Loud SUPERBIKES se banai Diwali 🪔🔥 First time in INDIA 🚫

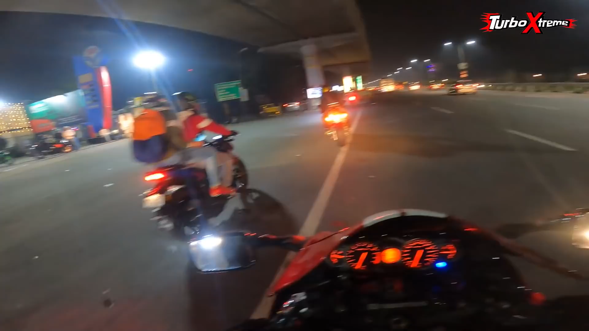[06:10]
बट प्लान तो यही था कि यहाँ पे बाइकर्स खड़े होंगे। ये खड़े सारे, ओए तो ये रोए सारे वेट करते हुए।
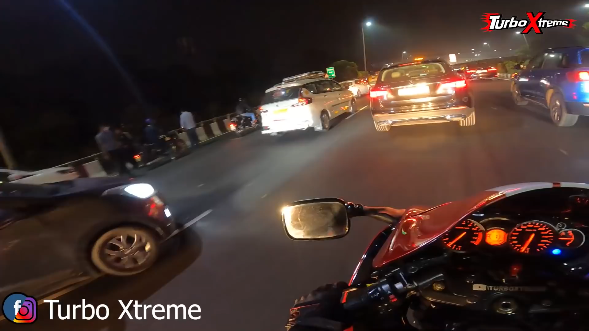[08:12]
कुछ नहीं हुआ, सब बढ़िया है, सब नॉर्मल है, किसी को कुछ नहीं हुआ, विद द गॉड ग्रेस। केजे भाई निकल गए बहुत फास्ट, मुझे कह रहे थे आज धीरे चलाएंगे।
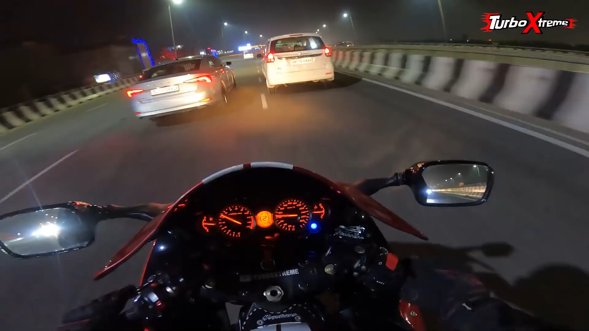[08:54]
तो ये रे पब्लो पाजी, ओ पैस की आग पूरा रेड हो गया, आग निकल रही आग। तो ये एक और स्टॉप जहाँ पे अपने बाइकर्स खड़े हैं बाकी के, ये रहे ये खड़े हुए मेरे को दिख गए ये।
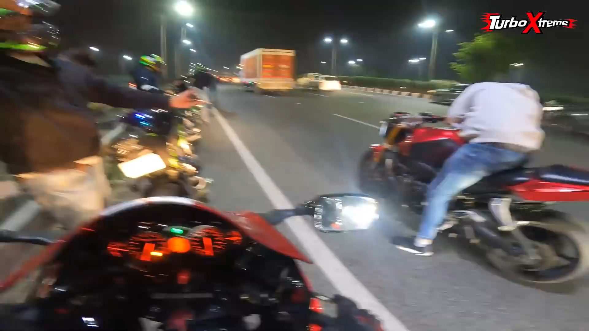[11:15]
तो यहाँ से सब चल रहे हैं राइडर्स कैफे। ओ भाई ओ भाई ओ भाई भाई चलाओ मत यार, देखो आवाज सुनाई दे रही है। सारे राइडर्स एक साथ और फुल धमाल मतलब फुल धमाल।
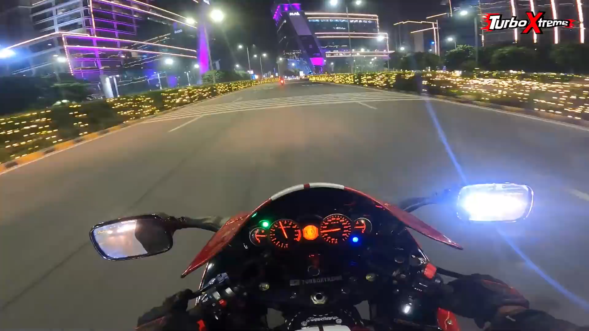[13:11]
भाई बाइक वाला ही पीछे हट गया उसको लगा पता नहीं क्या हो गया भाई, मतलब एकदम अपन ने पूरी फाड़ी दी। आ रहे गए सारे बाइकर्स। ओ मेरे को पीछे सिर्फ एक ही बाइक नजर आ रही है, बाकी सारी बाइक्स गायब। तो आज सुनाता हूँ टनल में आवाज,
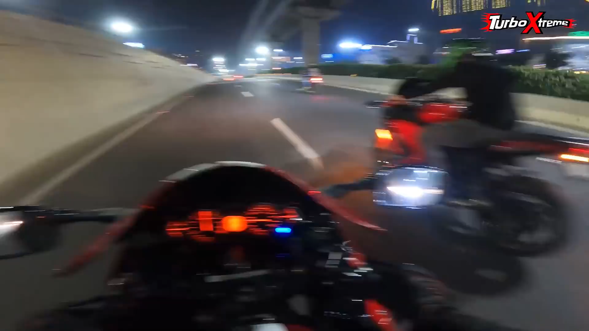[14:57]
और स्टॉप, सारे इकट्ठे हो जाएं एक बार, फिर चलते हैं आगे। कान ही फट गए, लिटरली कान फट गए। ऊपर देखो बिल्डिंग कितनी प्यारी लग रही है, ओए होए बहुत सुंदर लग रही है। भाई ने फाड़ दी भाई।